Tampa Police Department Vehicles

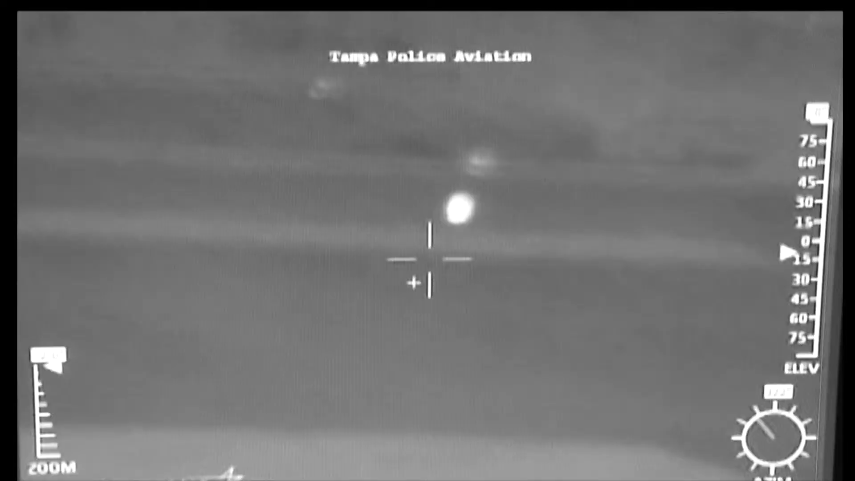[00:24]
They were high above the landscape patrolling from the sky in a police helicopter.
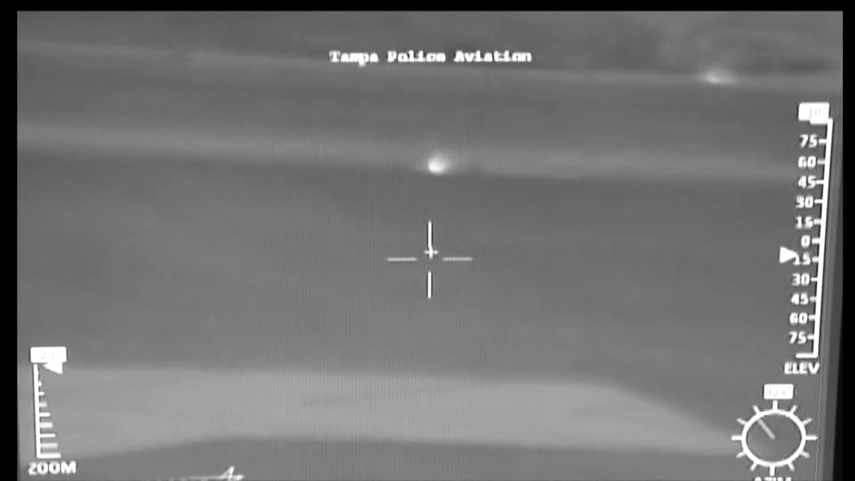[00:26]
They witnessed the Cessna crash and arrived on scene within minutes,
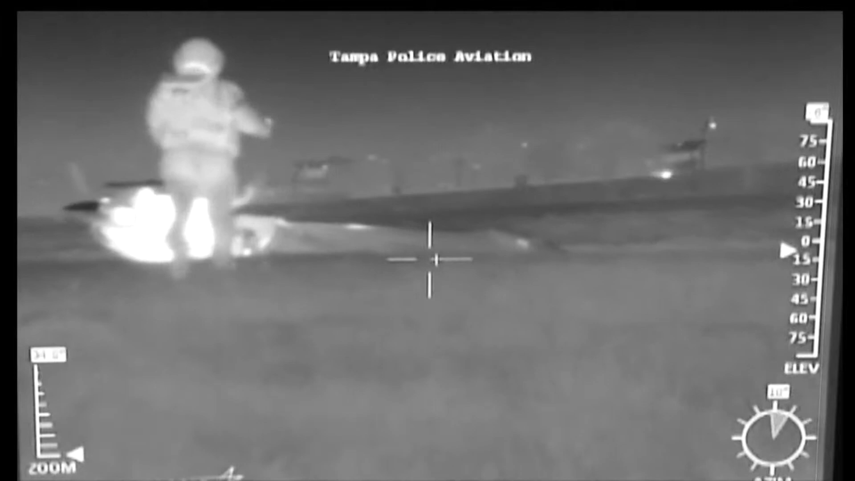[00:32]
extinguishing the flames, pulling the pilot from the crash, and saving his life.
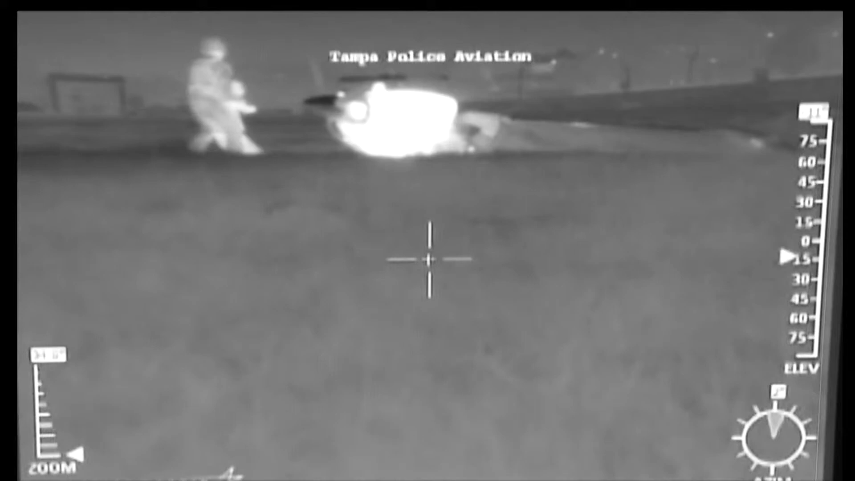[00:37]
We're proud and we feel very accomplished that we were able to provide a service that normally isn't part of our duty.